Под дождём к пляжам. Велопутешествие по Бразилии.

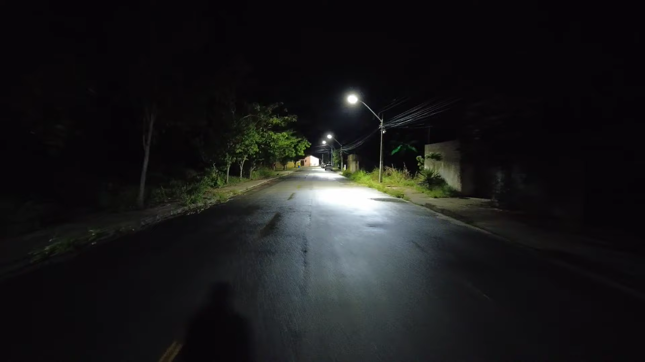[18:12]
Каких-то плантаций Или чего-то еще Здесь вот кемпинг недалеко И где-то здесь сейчас начнется тропинка Там дальше, если по улице ехать То она выйдет на основную трассу Смотрим, чтоб Блин, сзади машина Ладно,
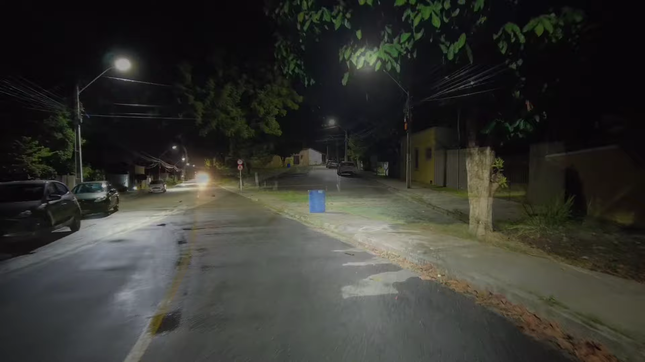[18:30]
сейчас пропустим машину Что-то эта машина подозрительно медленно едет Я уже доехал до конца дороги, развернулся Она еще тащится